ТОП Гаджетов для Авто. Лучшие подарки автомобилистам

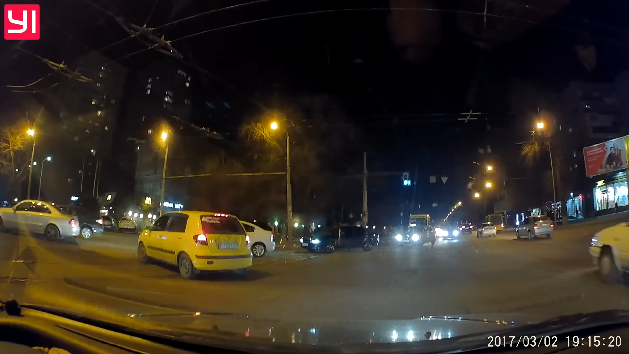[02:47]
Для теста ночью я снимал в формате 1080, днем в 1296.
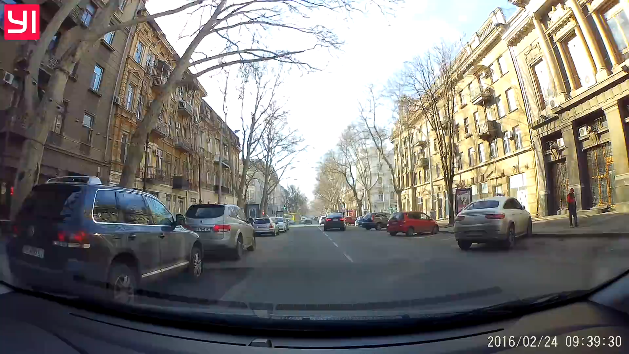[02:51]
Есть возможность включать или отключать звук, штамп даты, отображение часов в ждущем режиме, длительность каждого видео в цикличной записи и прочее. Качество записи отличное, ночью все хорошо видно.
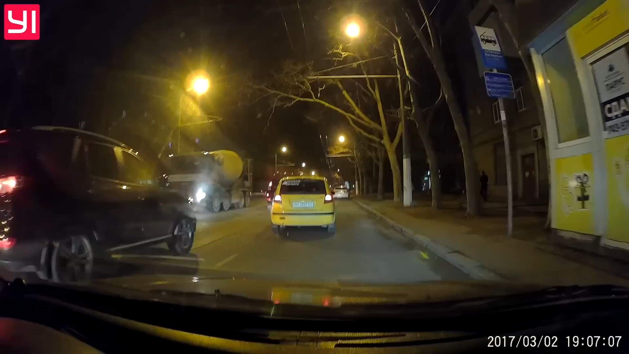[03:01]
Правда, с расстояния ночью номера бликуют, виной тому светоотражающая поверхность на них. Днем они читаются, и если вдруг что, можно будет узнать, кто вас там подрезал.